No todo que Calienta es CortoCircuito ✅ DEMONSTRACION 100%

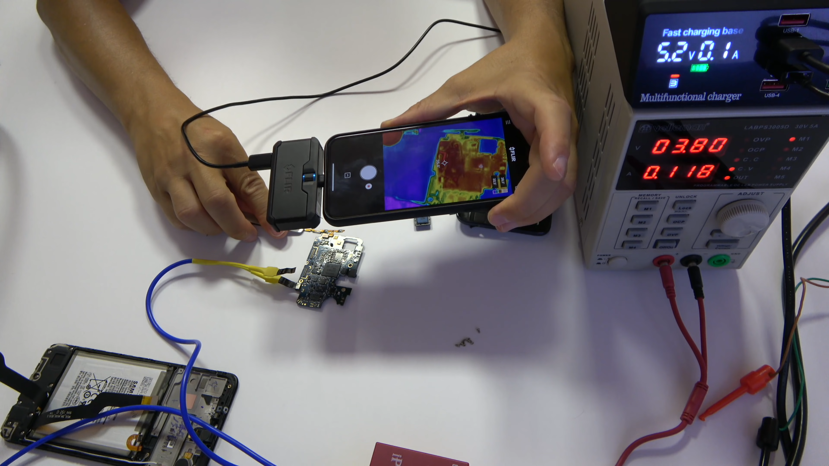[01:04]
He puesto la cámara en modo lento para ver donde se calienta primero. Podemos observar que primero se calienta el PMIC y luego se van calentando los componentes de alrededor.